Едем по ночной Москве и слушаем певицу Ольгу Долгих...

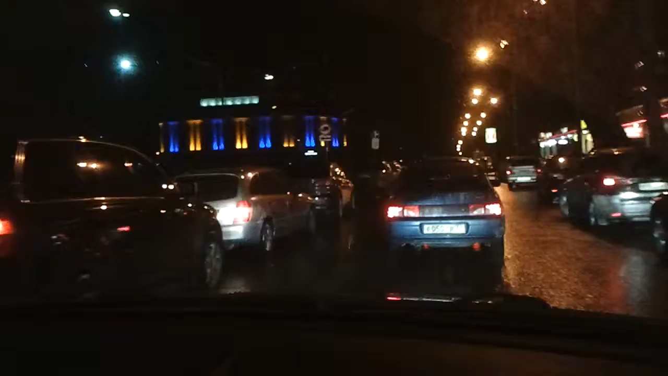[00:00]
С примерными услугами То есть, ну, их не так Они нормально же делают Дамы и господа Сейчас в машине играет диск Знаменитой певицы Ольги Долгих Которая нам его подарила На церемонии Нет, смотри На лево И тут же направо Вот к этой башне Которая прямо перед нами Грубо говоря То есть,